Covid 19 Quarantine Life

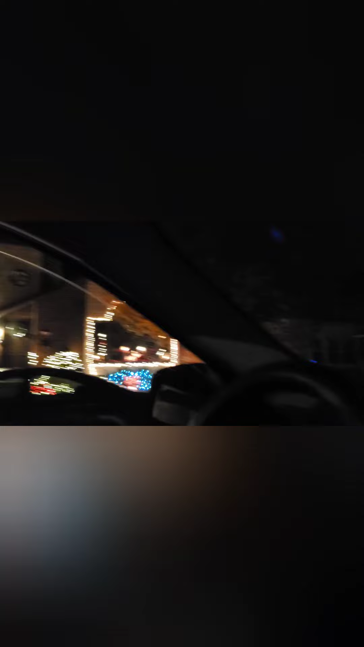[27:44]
We got some lights coming up here. And other than that, everything else is flowing fairly well.